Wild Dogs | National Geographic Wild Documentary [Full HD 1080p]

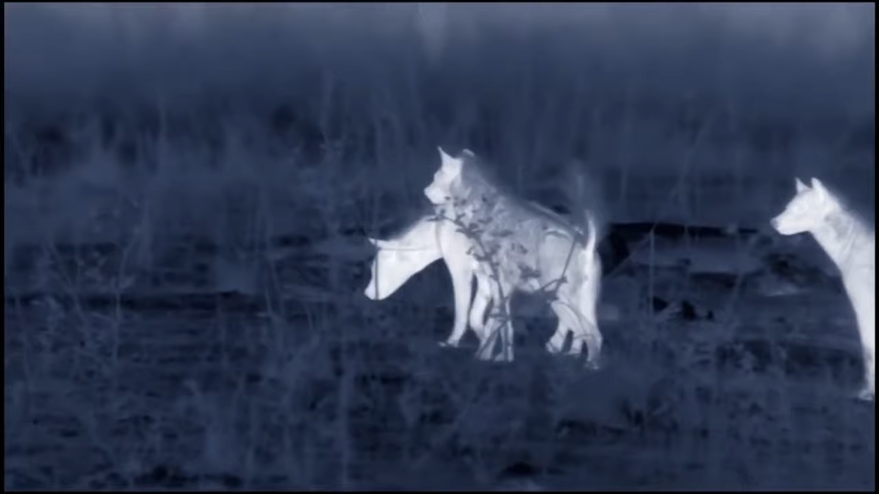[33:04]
It's a small kill for so many lions, and the animal is soon ripped apart,
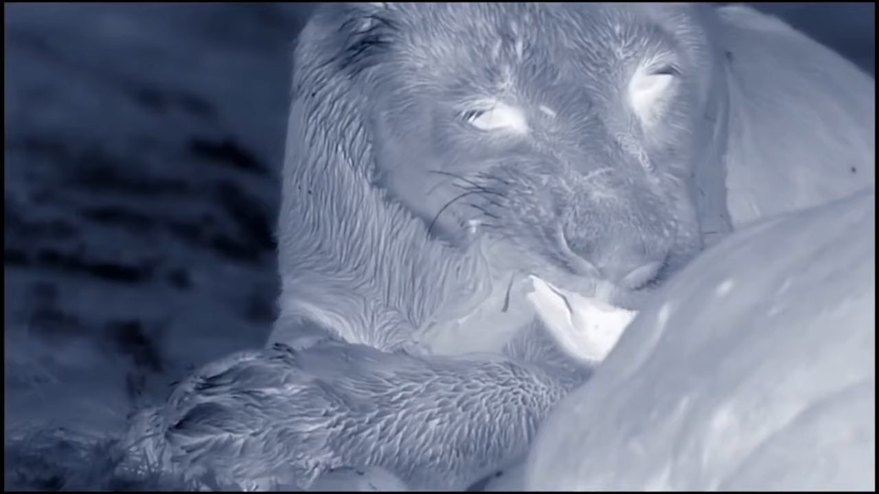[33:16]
allowing the big cats to feed separately,
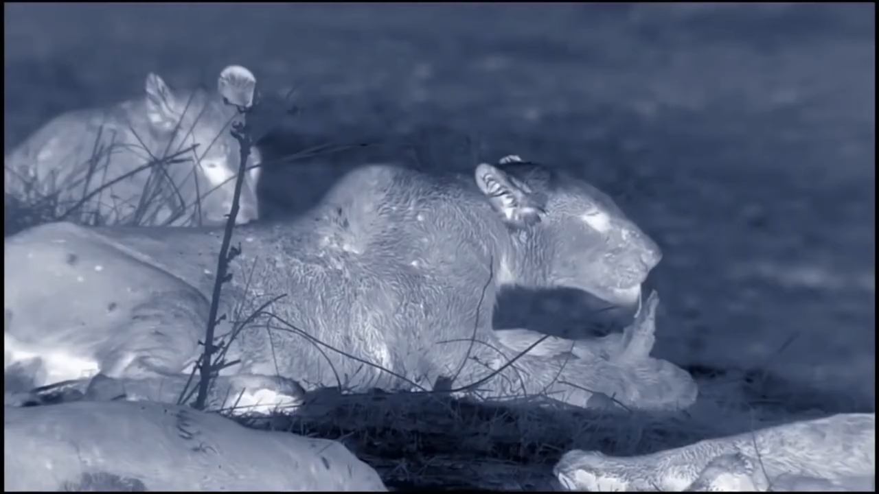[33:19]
which suits the hyenas just fine. The whole pride is too big for the hyenas to tackle together, but in small groups, the lions are more vulnerable.
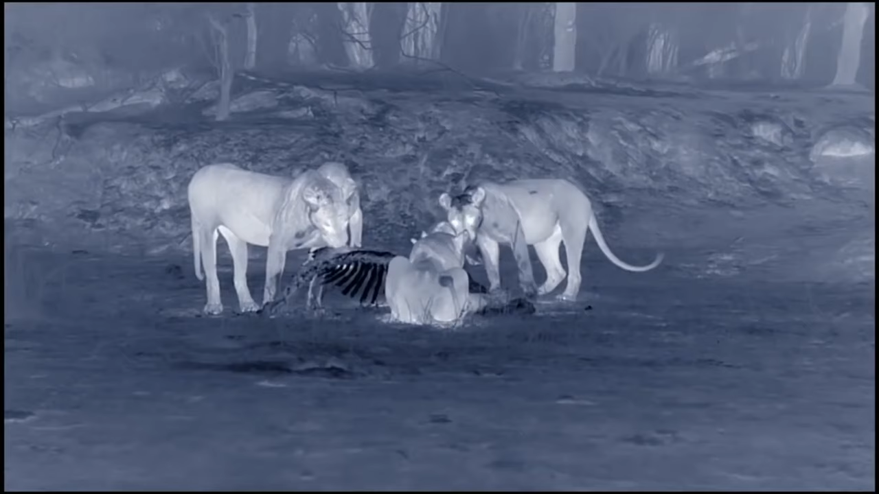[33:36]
Even so, it's testament to the strength and audacity of the clan that they'll take on so many big cats.
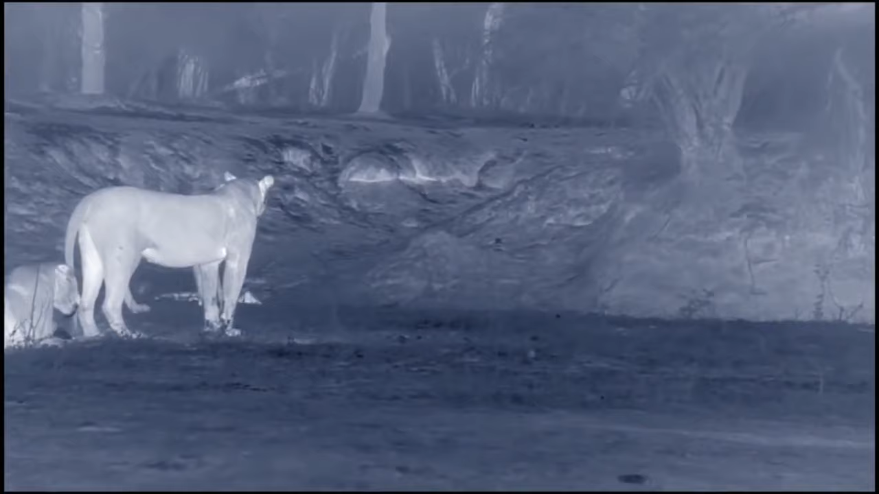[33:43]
Lions regularly kill spotted hyenas, accounting for more than 60% of all fatalities.
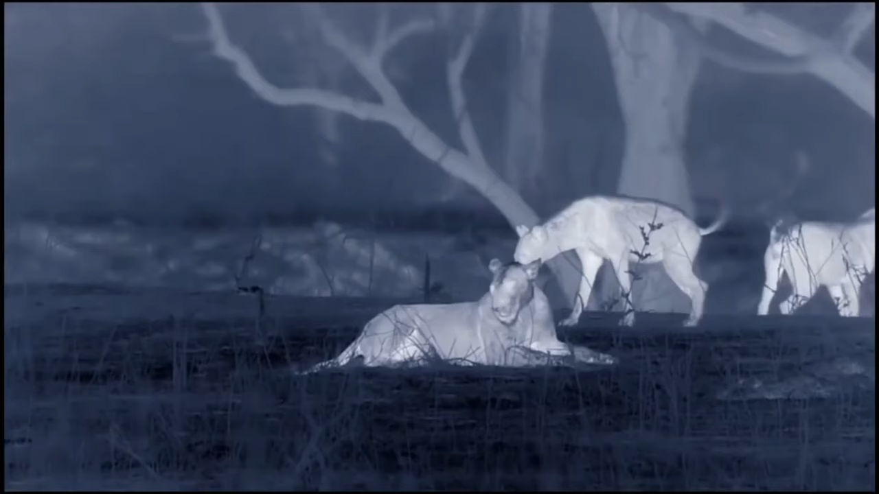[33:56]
A sneaky approach only yields scraps. They want a decent meal.
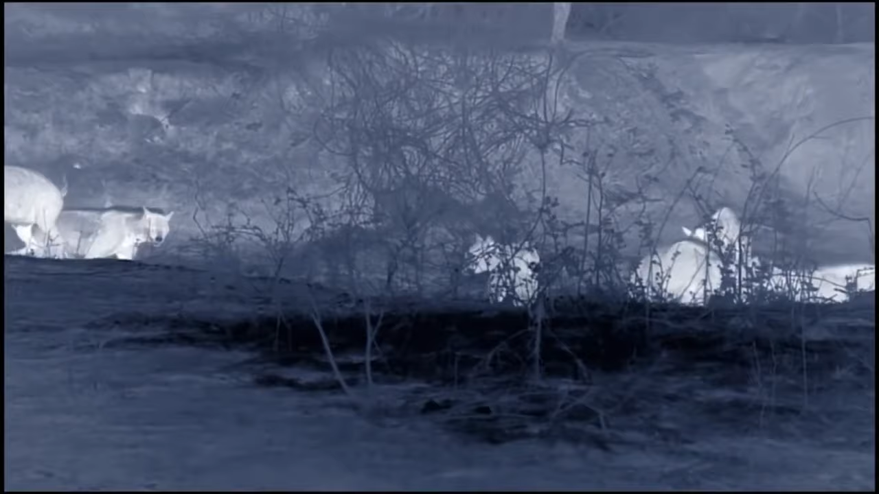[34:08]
So they launch a full-on assault.
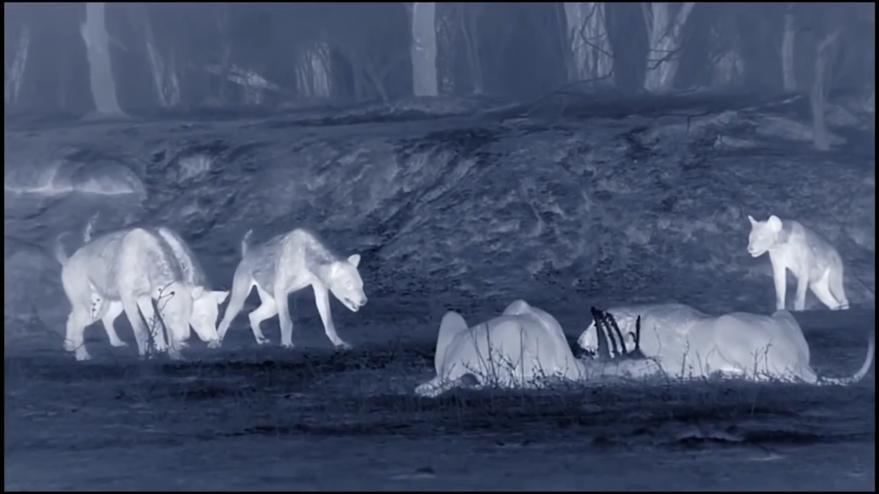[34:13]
Hyenas are canny enough to cooperate when they need strength in numbers, but they won't share anything they plunder.
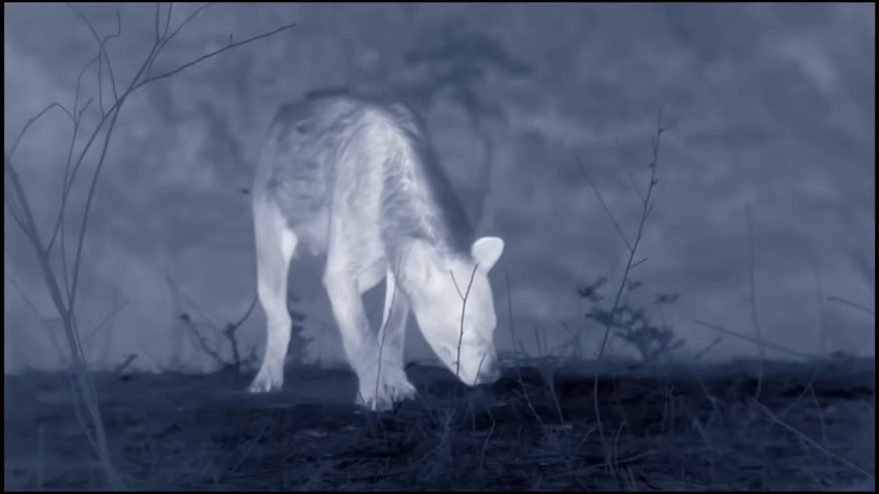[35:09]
Surrounded by three huge lionesses, each twice her weight.
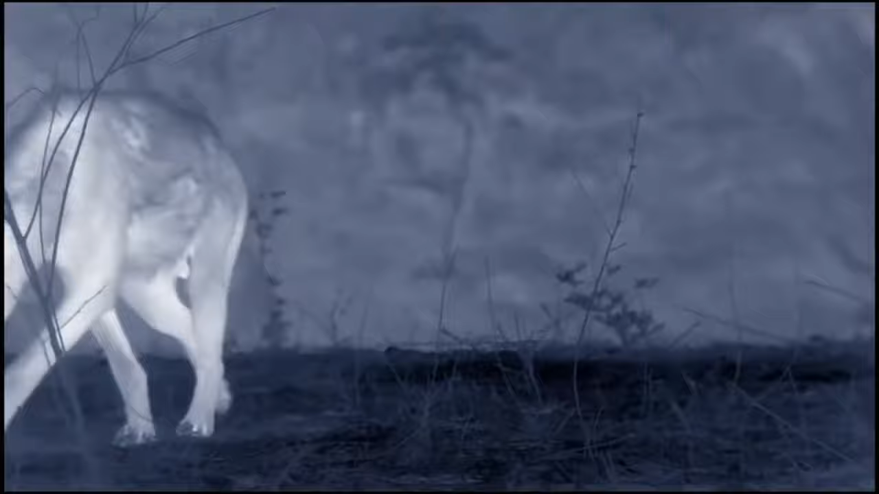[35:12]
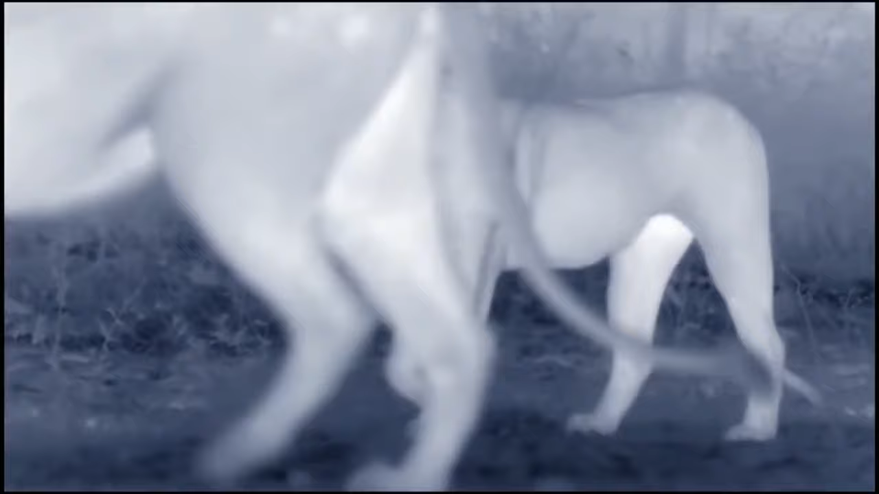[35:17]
But this experienced old matriarch is far too wily to let a few cats get the better of her. All the hyenas escape with their lives,
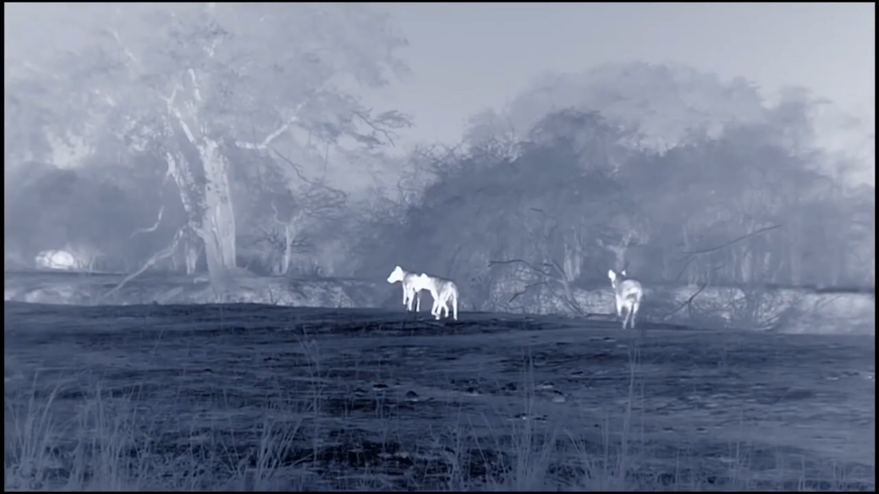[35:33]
but they haven't eaten anywhere near as much as they needed. They're still hungry.